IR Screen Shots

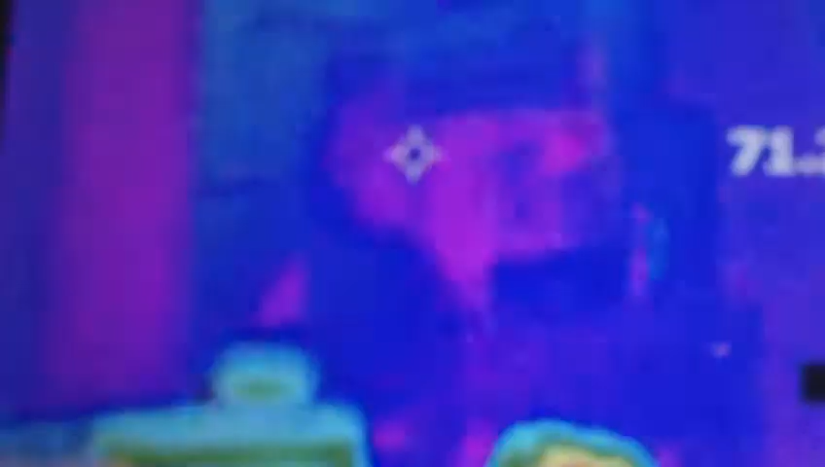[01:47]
It measures BTU loss based on the colors. Really? Does that program this?
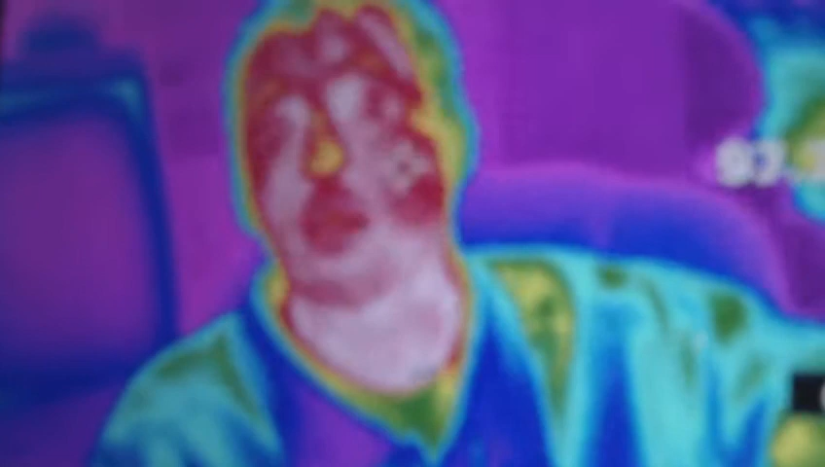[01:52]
I don't know if that one does or not, but the one the guy's talking about. Now, if it doesn't come with it, I'm going to tell the guy, look, we need that program. We'll come take the pictures you pay us, we'll buy the program with it. We'll buy the program for that for the cost of going and doing that one.
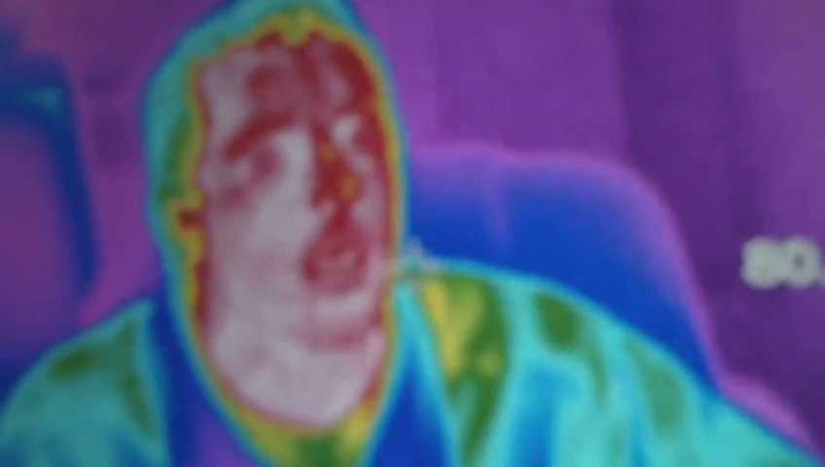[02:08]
So, we said, so we wouldn't normally be getting paid for it anyways.
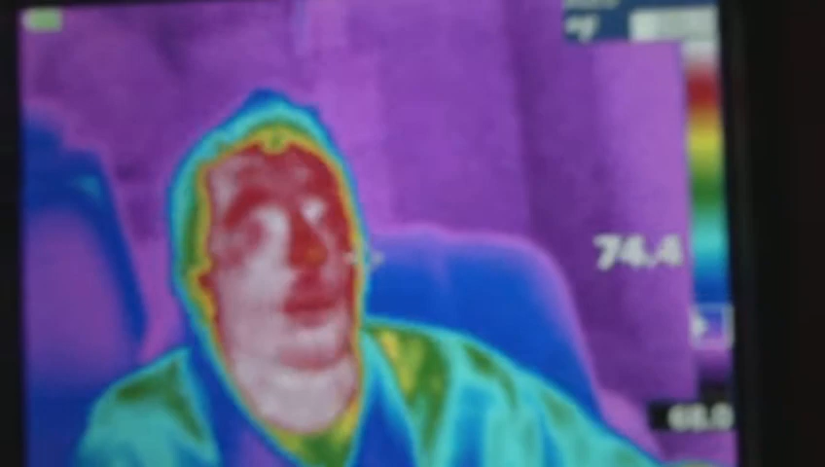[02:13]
The program costs money, but we'll use it to make the money to pay the program for itself. But the program measures BTU count loss.
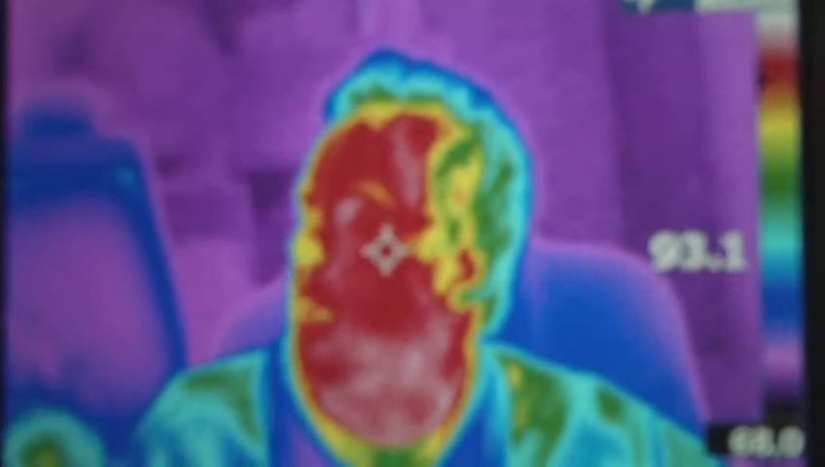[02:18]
So, we got this, so right now we're just looking at the screen. We're like, oh, it looks a little bit less of the day, it looks more of the day.
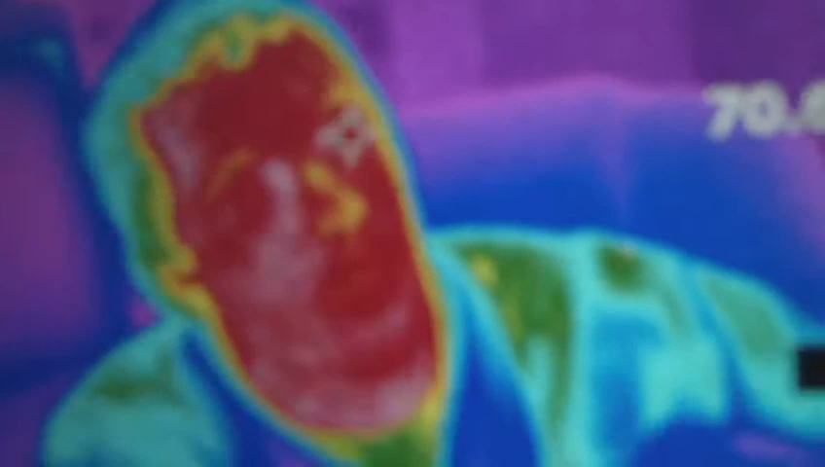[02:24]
Right, and you, I mean, there's, there's calculations you can do, right? Where, I mean. There, there's calculations you can do based on the color, but there's a program that works with it. That tells you exactly what all the heat loss is. Does you know which program it is?
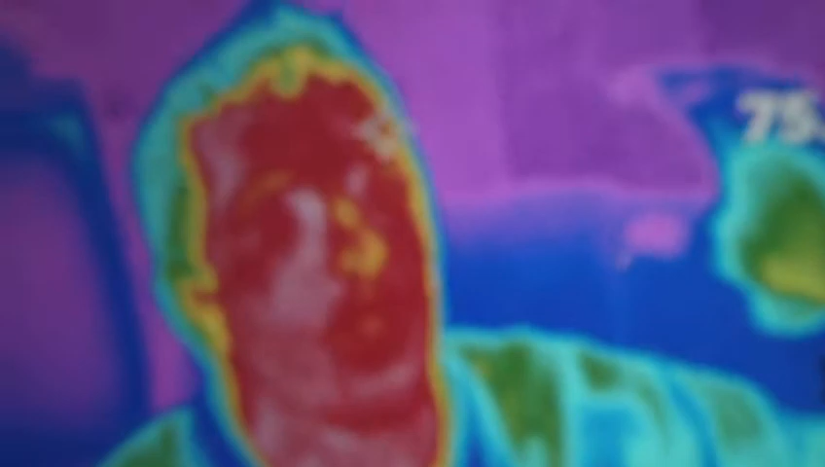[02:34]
Yeah. It's exactly what all the heat loss is. It's a program. We need.